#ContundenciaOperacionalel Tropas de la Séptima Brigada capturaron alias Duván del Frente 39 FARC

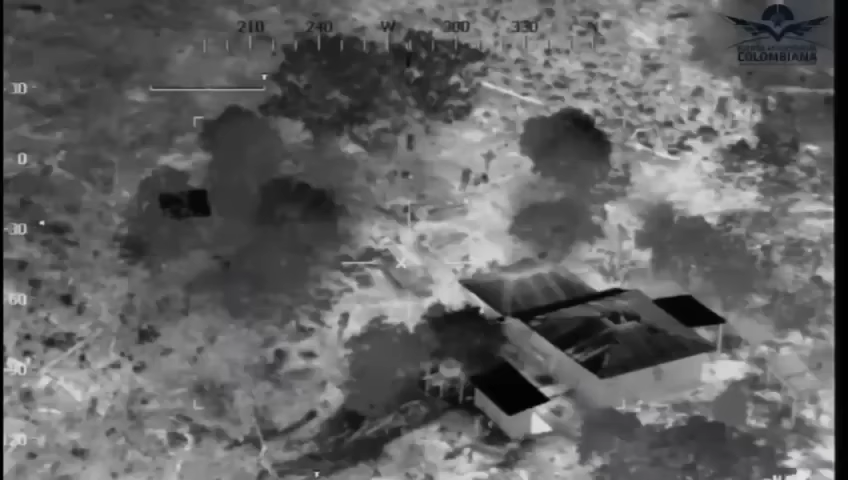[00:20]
Cuando llegamos a los objetivos, montamos observación, observación, movimiento de personal en cantidad, salida, entraba, salida, entraba, analizar cada uno de los individuos que se movían en el terreno, analizarlo, cómo estaban.